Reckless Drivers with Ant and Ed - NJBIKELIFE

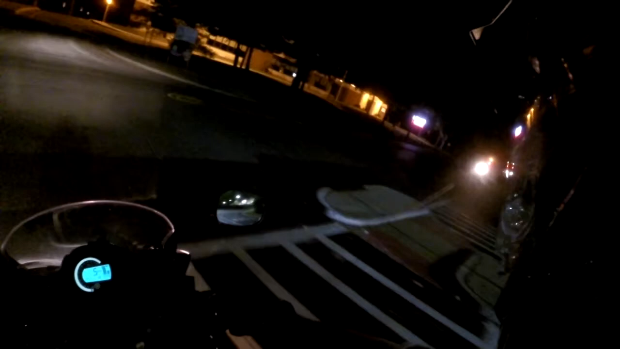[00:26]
I'll wait for this car because I don't want Anthony to feel rushed because that's not very nice
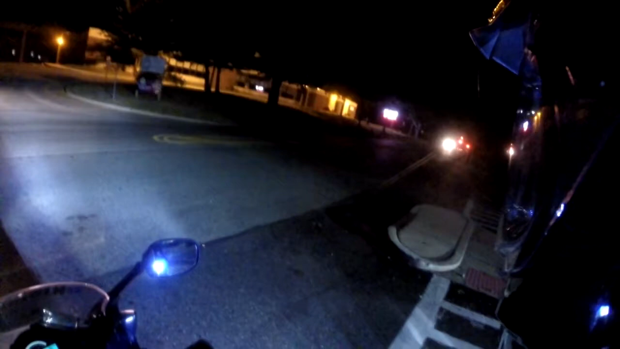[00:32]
oh my god it's the slowest car ever so slow I was like you know what I'm going to wait in case they speed up and then they go slower wow
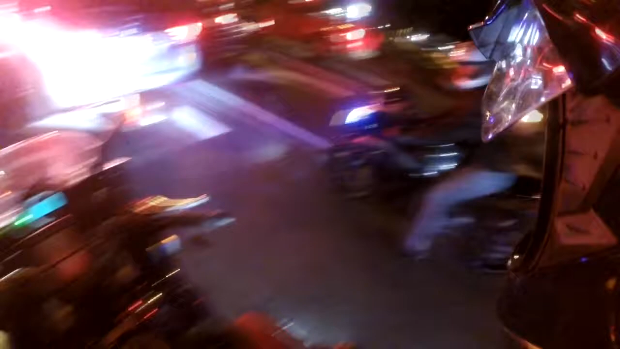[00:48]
I was going to say we left you all this room come be friends with us
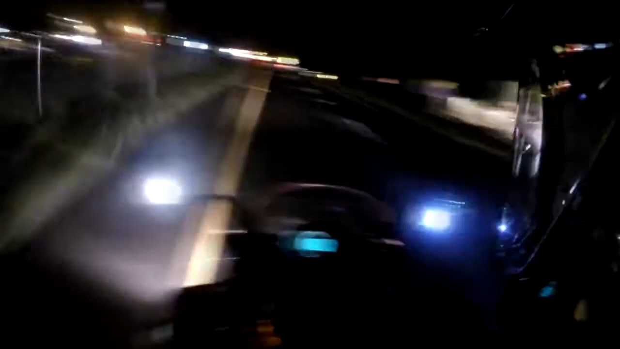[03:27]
trying to grab that bag but it didn't work I gotta find a spot where I can get a cheesy Instagram photo and or thumbnail for this video I'm in the process of buying a second camera not so much another GoPro but an actual like little point and shoot camera that does full HD video I'm trying to get like a vlogging camera where I can actually walk around with it we haven't seen anything crazy yet but night's still early guys you know give me a chance to provide some entertainment when it comes to night time riding for you
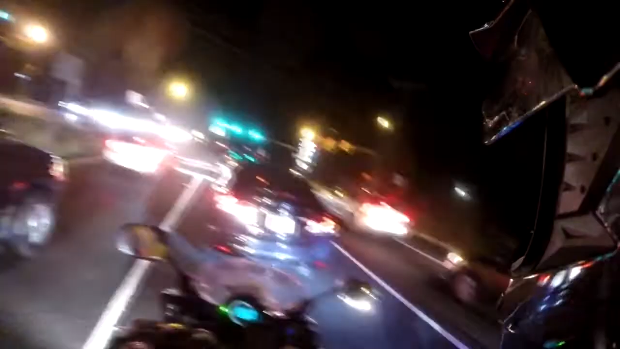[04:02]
wow that's a good way to get into an accident I'm glad I got that on video switch one